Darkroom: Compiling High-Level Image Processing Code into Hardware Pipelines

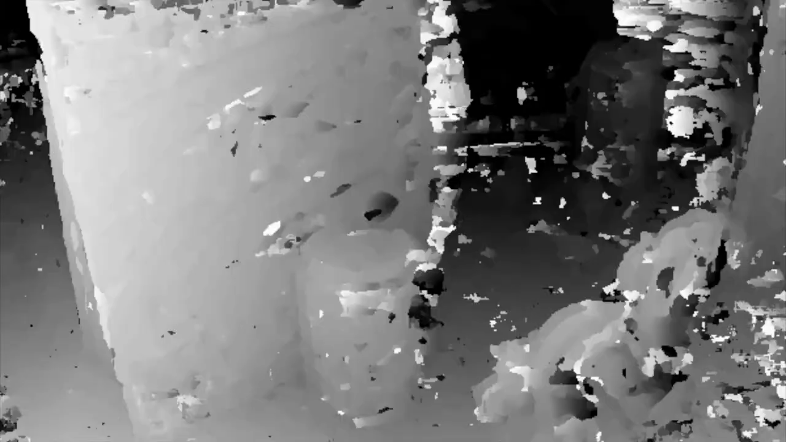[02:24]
looking for local correspondences between the left and right image using summed absolute differences.
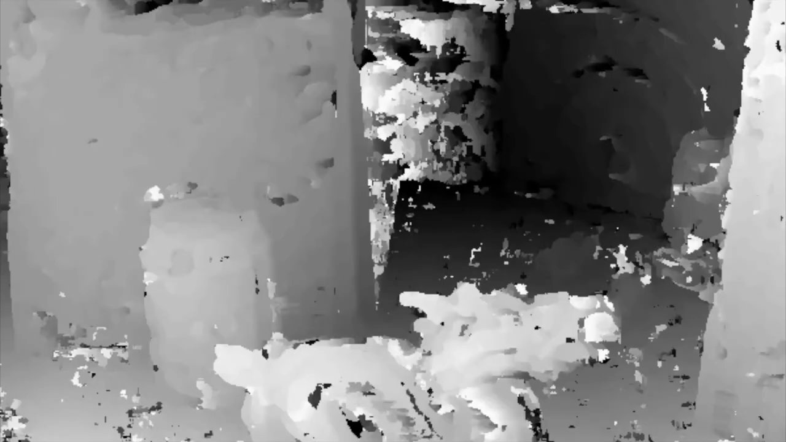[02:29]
The footage visualizes the raw correspondence data with no global optimization, so this results in some noise.